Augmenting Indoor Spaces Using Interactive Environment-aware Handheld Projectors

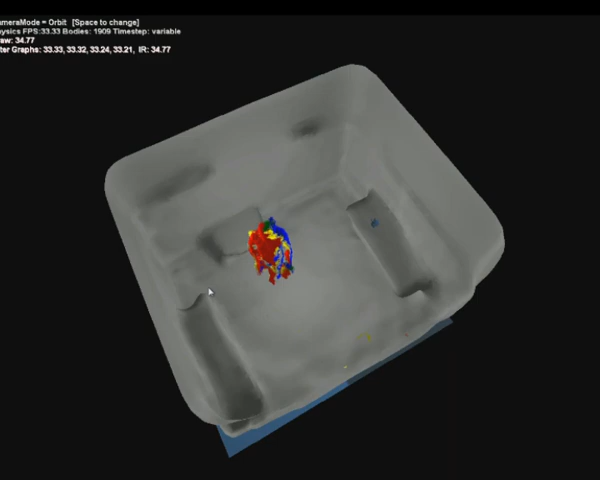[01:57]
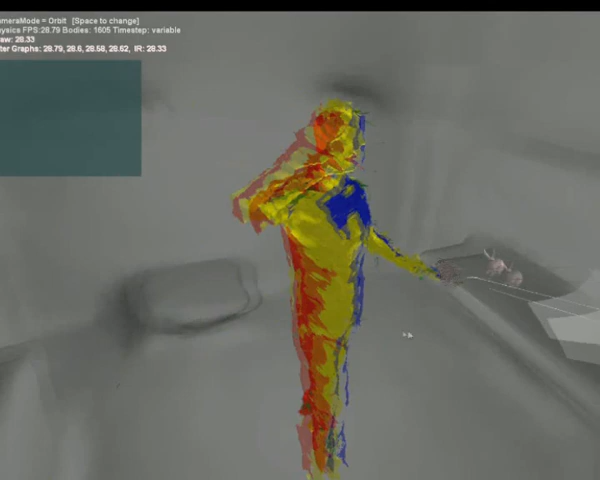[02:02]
Since the position and orientation of the handheld projector are tracked, the area which the projector shines onto is accurately modelled.
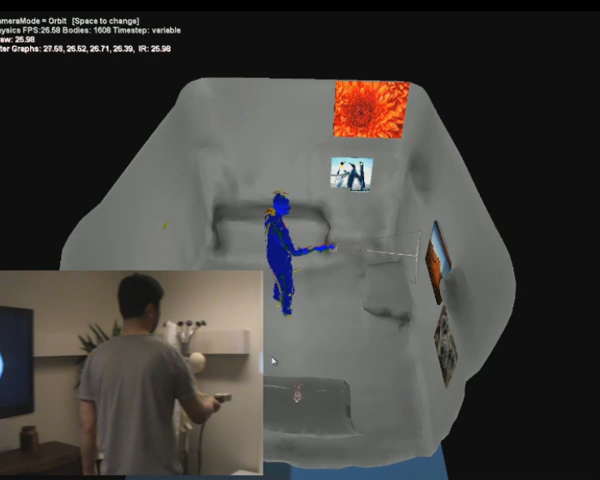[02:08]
It is possible to place virtual images within the modelled environment and reveal them in the real room, inset in the video,
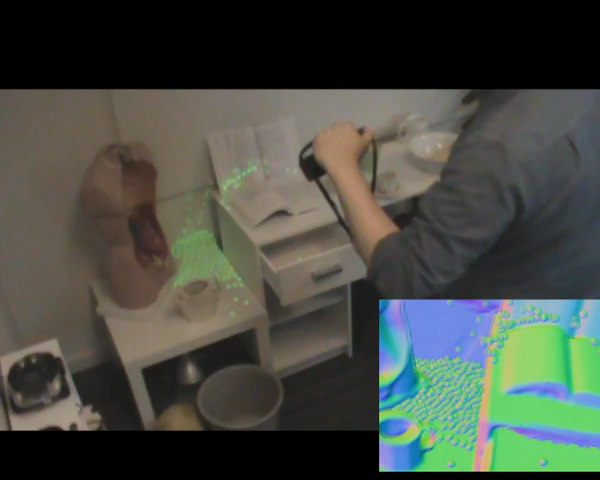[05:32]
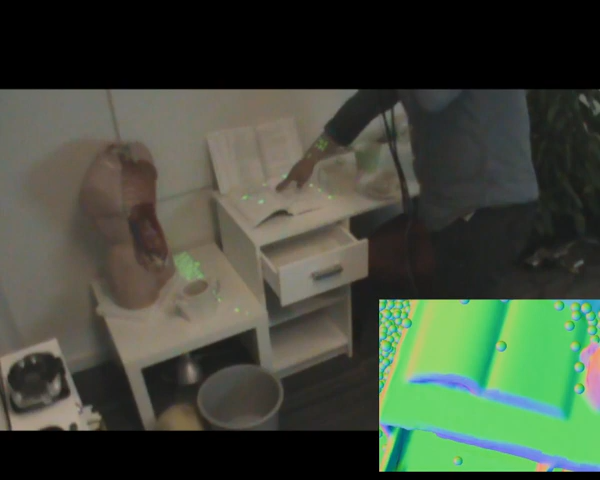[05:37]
The inset image shows how these virtual objects interact with the digitized representation of the scene,
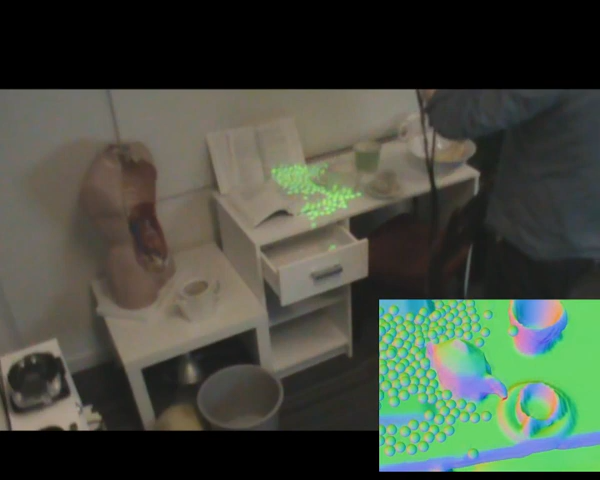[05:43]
whilst in the main image the virtual content is made real via projection.